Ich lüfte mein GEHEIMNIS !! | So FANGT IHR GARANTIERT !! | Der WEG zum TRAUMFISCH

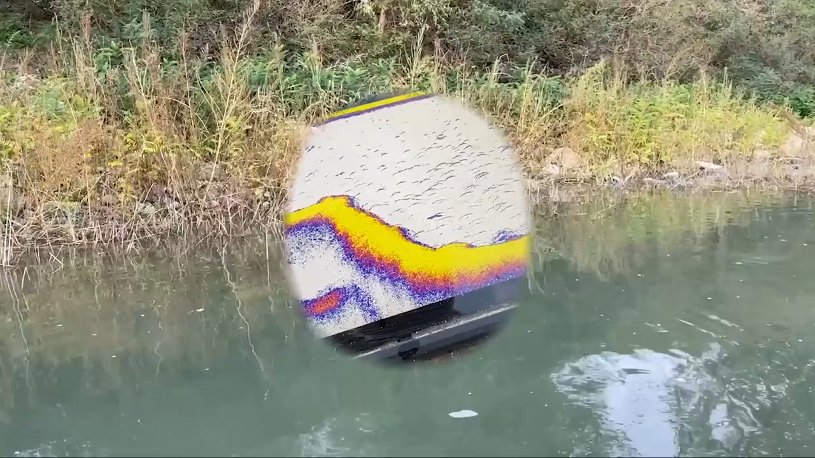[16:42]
Hier seht ihr unseren aktuellen Angelplatz. Die Steinpackung läuft hier kerzengerade runter. Und hier ist eigentlich sogenanntes Niemandsland.
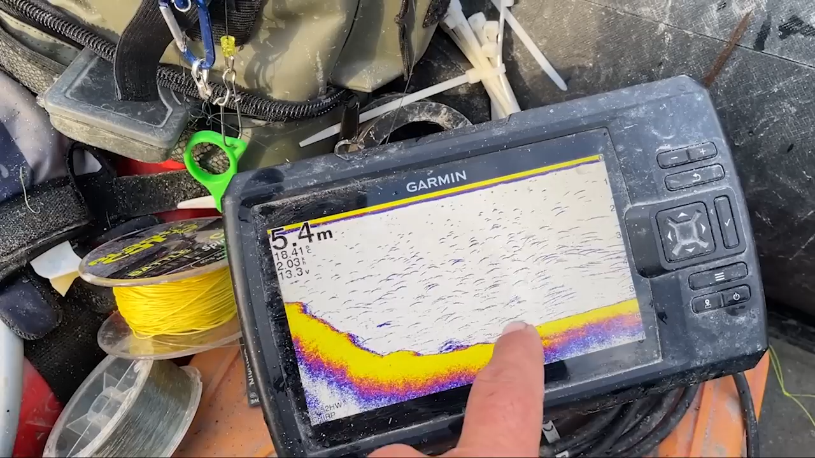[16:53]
On screen: depth 5.4 m
Ja. Sauberer Untergrund direkt am Packungsfuß. Und in diesen kleinen Löchern, da vermute ich die Waller jetzt drin liegen. In diesen kleinen Kuhlen, passiv einfach am Grund. Und da müssen wir sie abholen.
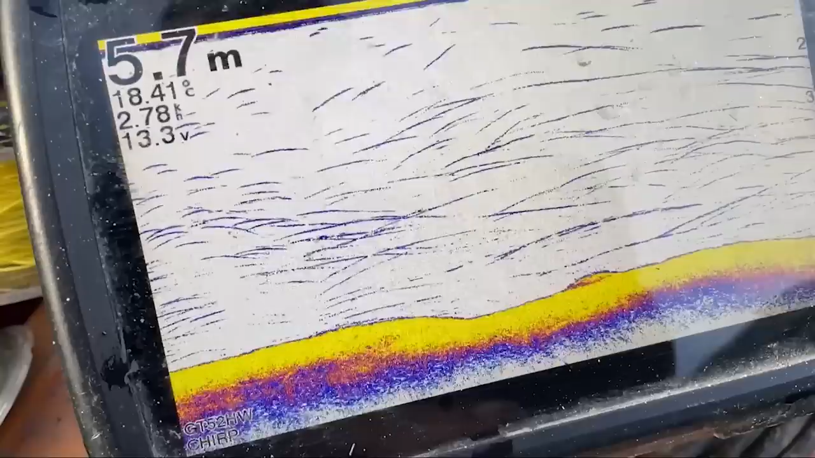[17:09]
On screen: depth 5.7 m, water 18.41°C
Und genau in diesen Bereichen hier müssen die Montagen jetzt, unsere Köder, knapp über Grund präsentiert werden.
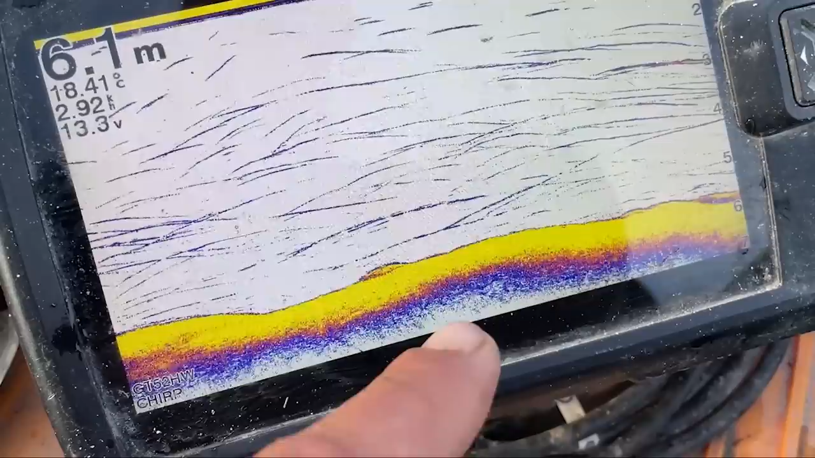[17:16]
On screen: depth 6.1 m
Guck mal hier.
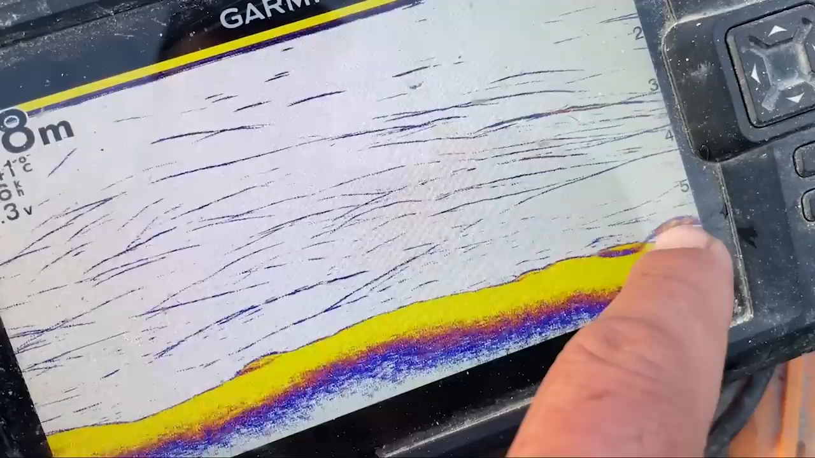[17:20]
Hier hat sie schon einer eben angehoben. Da liegen sie drin. Sind da.
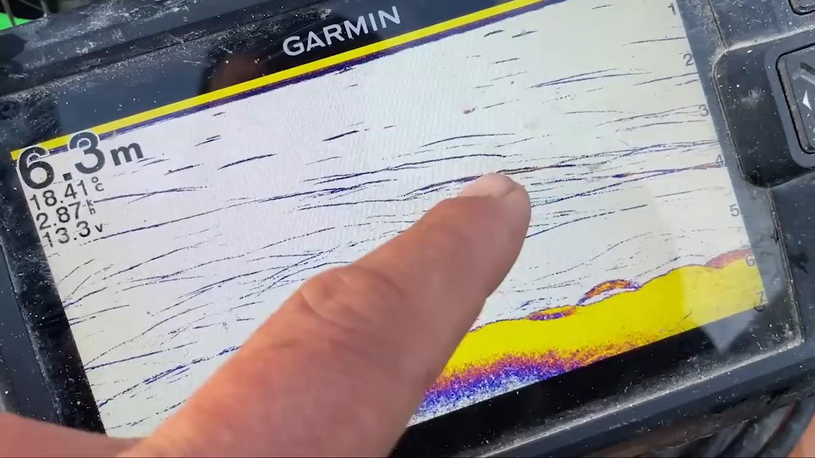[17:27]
On screen: depth 6.3 m
Und wenn sie ein bisschen hochgehen, sieht man sie auch direkt. Wieder so eine kleine Kuhle hier.
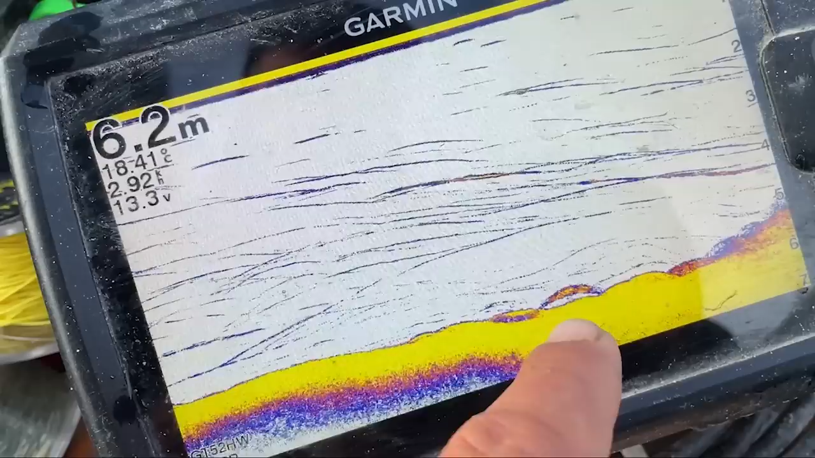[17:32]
On screen: depth 6.2 m
Hier geht die Packung jetzt langsam wieder hoch. Und auf dem sauberen Grund am Packungsfuß, dort liegen die Fische.
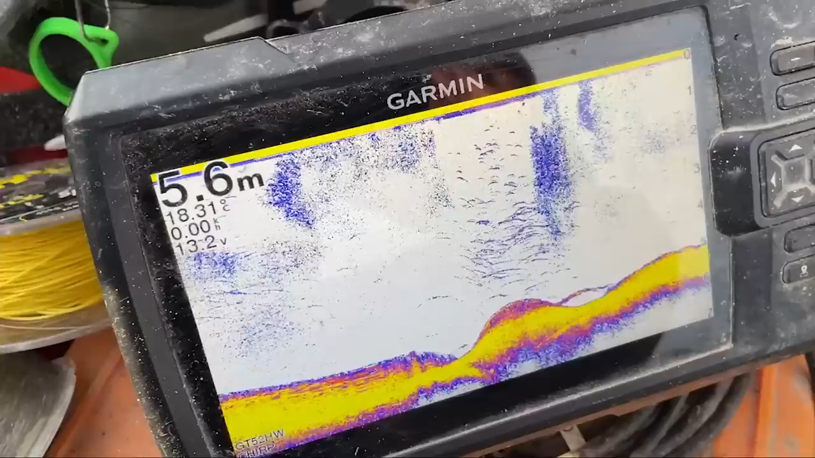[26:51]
On screen: depth 5.6 m
Hier steht einer drin im Loch, ihr seht dann ganz deutlich,
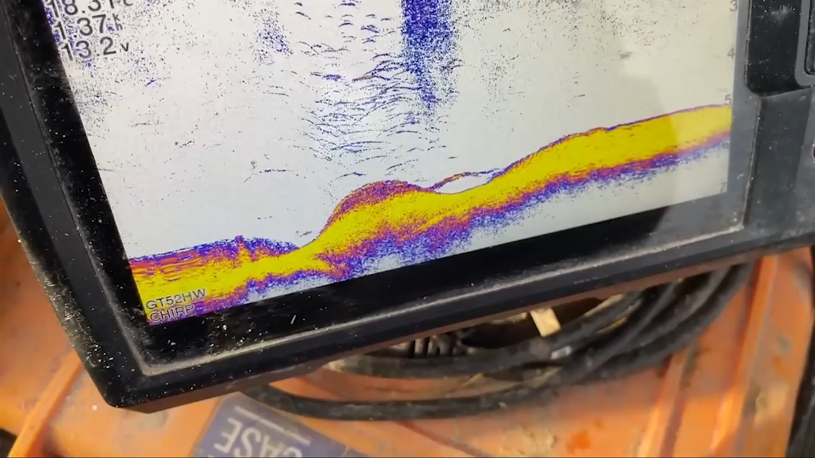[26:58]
wieder so eine kleine Kuhle und da hat er sich eben erhoben.
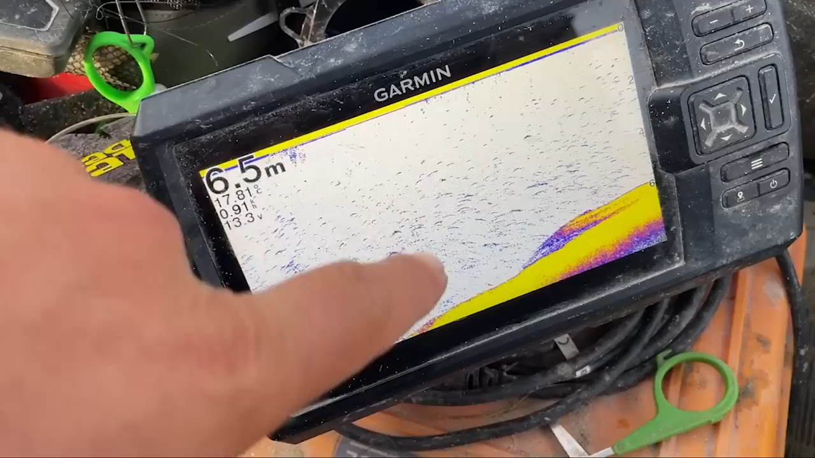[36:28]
On screen: depth 6.5 m
Ich habe jetzt an dieser aufsteigenden Kante hier die U-Pose abgelegt und direkt hier hoch an so einem Schwemmholzbaum umgelenkt.